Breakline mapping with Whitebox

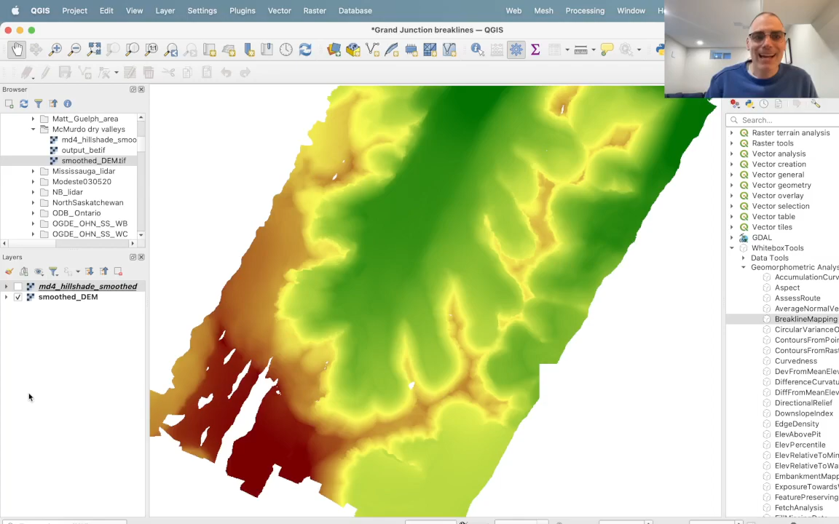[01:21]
OpenTopography.org online and it's of an area in the McMurdo Dry Valleys of Antarctica. So it's pretty dramatic in reality. It's probably best visualized as a hillshade. So here I've rendered it as a hillshade and you can see, you know, I've given it a bit of an emotive palette with sort of a blue white palette. But we can see the topography pretty well. You can see that there's obviously plenty of glaciers, a lot of ice around. At the top of this valley, we have an ice sheet and several smaller alpine glaciers that are spilling out from that ice sheet itself.
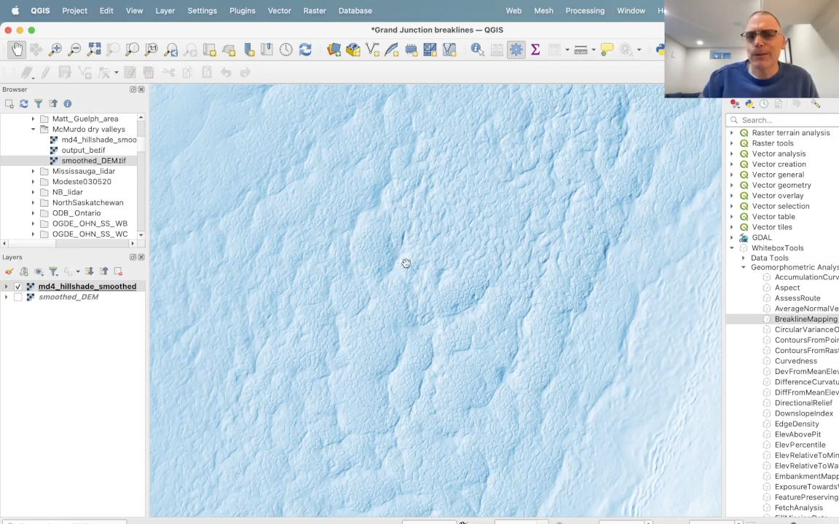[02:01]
The valley bottom itself, I don't know whether or not it's filled with ice or if this is just patterned ground. Again, they are called the McMurdo Dry Valleys, so it may well be that this isn't isn't ice. Hard to tell. I'm not that familiar with the area in truth. I haven't done much to the DEM. As I said, it's a LiDAR DEM. There are still several holes, no data voids that are there that I haven't filled. If I were smart, I probably would have filled them ahead of time, but I didn't bother in truth. They weren't that extensive. But I did, however, do one thing to the DEM and that is that I smooth the DEM using the feature preserving smoothing tool.